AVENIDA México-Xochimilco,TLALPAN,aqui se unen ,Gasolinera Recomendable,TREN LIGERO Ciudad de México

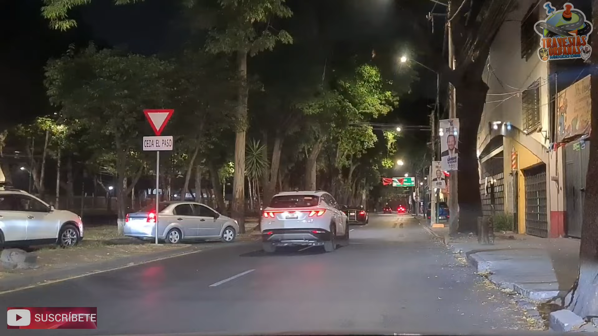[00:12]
hola hola mis amigos travesías urbanas méxico de ss pues me encuentro nada más y nada menos que aquí al sur de la ciudad de méxico en la avenida calzada
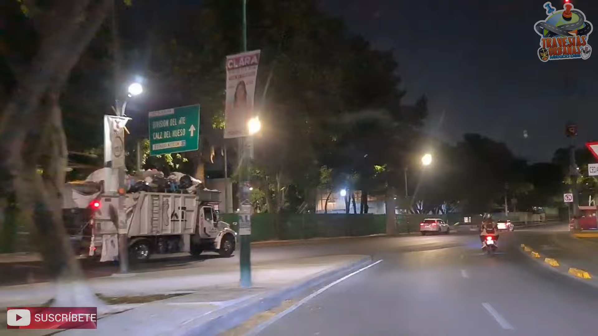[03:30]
fue de corriente eléctrica arriba de los gusanos no sé cómo se le llama eso yo no soy ingeniero pero fue una de las primeras líneas que lleva la corriente arriba de los convoys entonces pensamos que va a ser mucha gente pensaba que iba a ser como este tren ligero pero no si hay diferencia hoy en día pues es un metro común y corriente que ya al principio recuerdo que esa línea
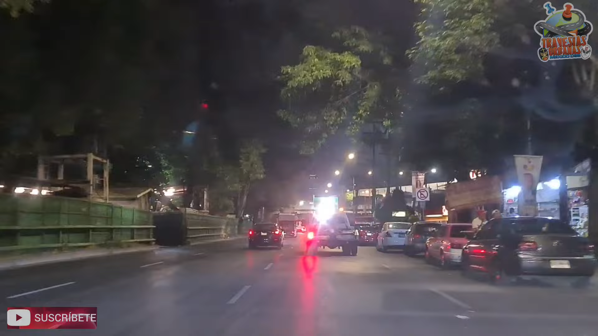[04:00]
vean ese estúpido cómo va es una de las muchas grúas piratas que hay en ciudad de méxico digo piratas porque luego andan sobre las principales realidades ahí nada más a ver a quién
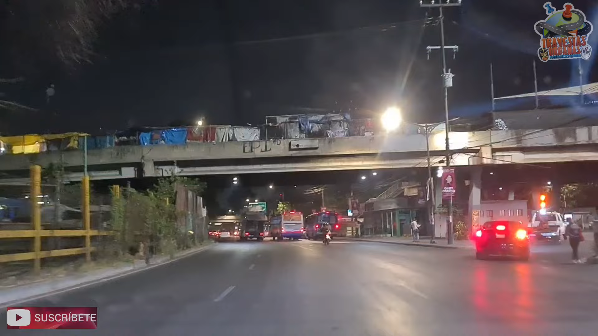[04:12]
le dan el zarpazo si encuentran carros de sopuestos no, no,
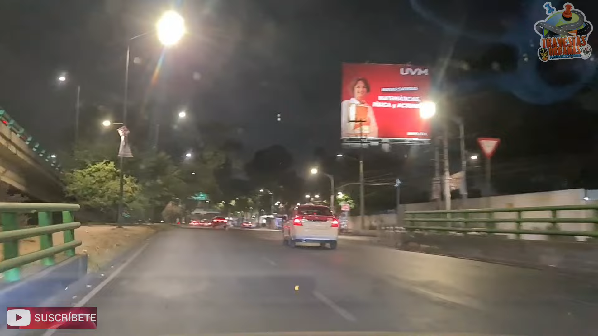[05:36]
este güey también como se mete como se cruza no sé si hay pero es que está cabrón esto como se te cierra la gente es la calzada de Tlalpan y aquí se incorpora lo que es la carretera a México Cuernavaca aquí se hace el entrón que se junta todo dale like, comparte, suscríbete la verdad es que fui al cine el día de hoy estuvo chingona la película
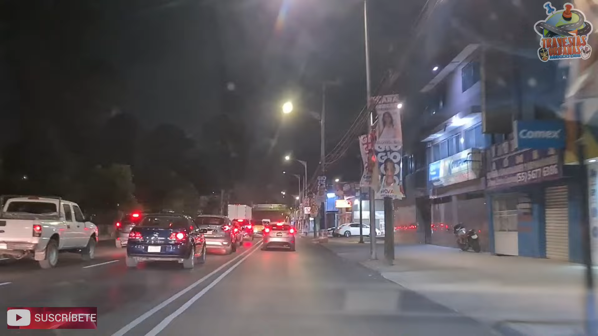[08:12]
te despachan bien te rinde muy bien eso si tienes que esperar porque hay ocasiones en que hay fila hay mucha fila pero vale la pena la neta vale la pena y si traes el
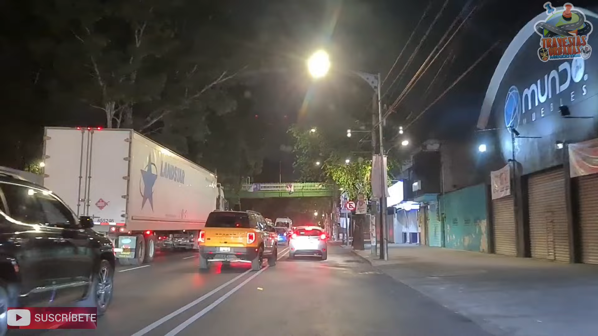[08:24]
tanque vacío pues vale la pena yo te pingo la estación del tren ligero que estoy pasando
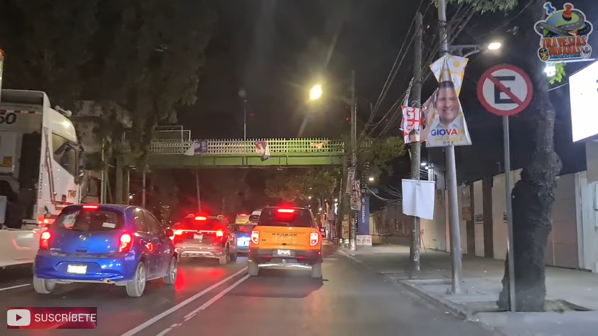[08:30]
sobre Tlalpan dirección hacia el centro de la CDMX
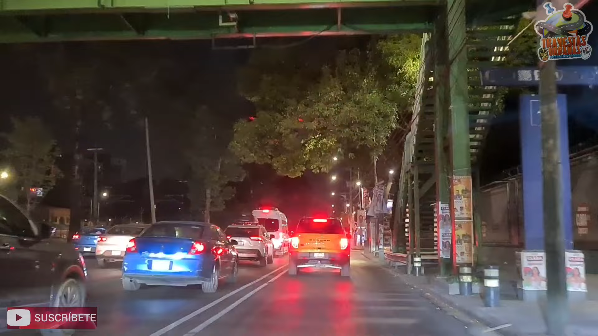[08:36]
yo cuando ando por esta zona paso a cargar ahí mi copiloto ya me hizo el favor de buscar entre que estaciones del tren ligero se encuentra esa gasolinera de sur al centro de la CDMX acuérdate está entre la estación del tren ligero jardín ciudad jardín esta
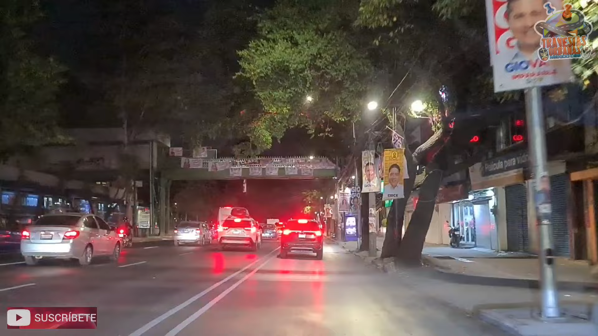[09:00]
que estoy pasando es la virgen la otra es bueno la estación en la que está
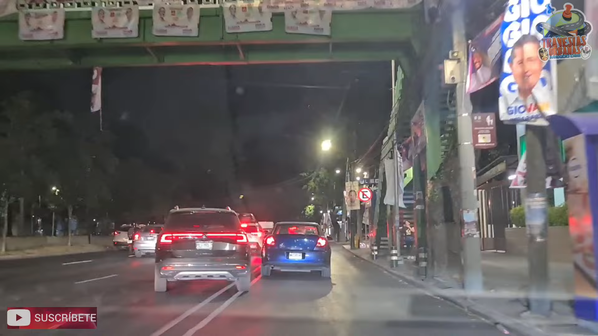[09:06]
esta gasolina está entre la estación ciudad jardín y las torres vean ahí va el gosanito azul
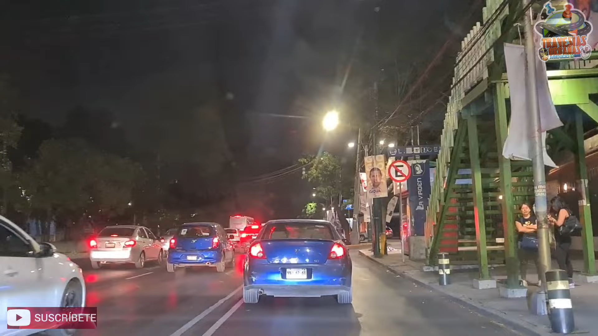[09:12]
ahí se alcanza a divisar ahí va y va
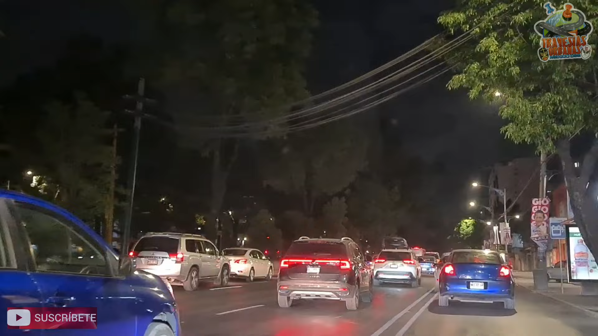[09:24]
y ese hace conexión con la estación tasqueña que es la línea 2 que va hacia cuatro caminos mucho tráfico quizás un accidente es que hay mucho café por esta zona bueno por todos lados por todos lados así te preguntaba que qué tal el calorcito qué tan tremendo no hoy estuvimos a 33
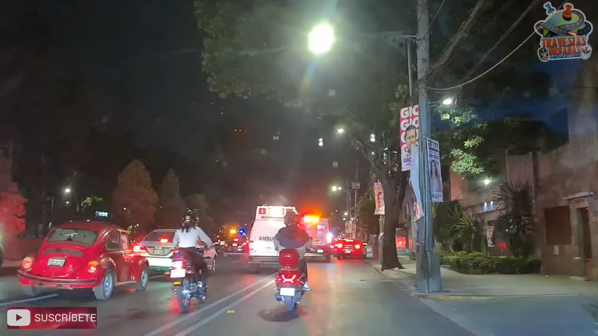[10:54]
a poco no es de nacos a poco no es de nacos que van las ambulancias los servicios de urgencia
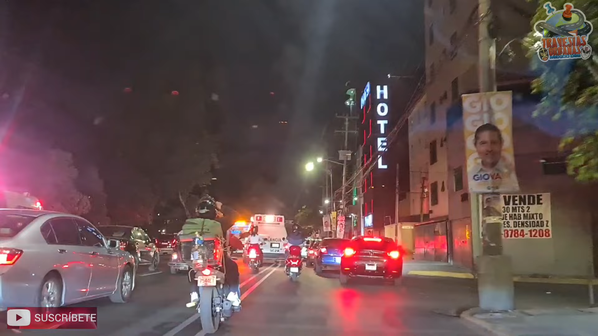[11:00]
y ahí van los animales atrás de ellos ya saben que cuáles no che esos de nacos no de que abren paso y ahí van los animales como esos miren que llevan que creo es un casquito no se les llama así y es van en dos ruedas
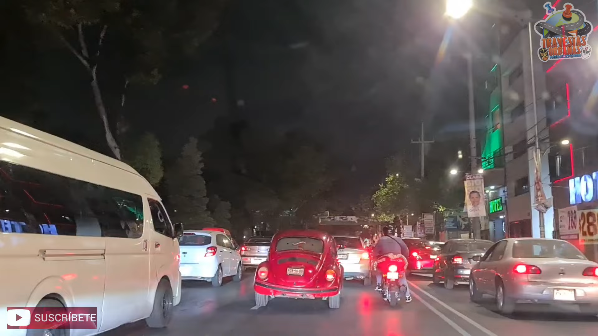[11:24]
que gente de verdad dale like comparte suscríbete mucho tráfico mira ahorita la neta no voy a pasar a cargar gasolina porque la neta llevo prisa más bien llevo hambre pero mira esa es la fila esa es la fila desde aquí desde fíjate cómo está la fila son que unos 50 carros tal vez unos 30 desde donde empecé a hablar de los animales que pasaron ahí que vieron hasta acá que es esta la gasolinera esa es la fila no miento ahí está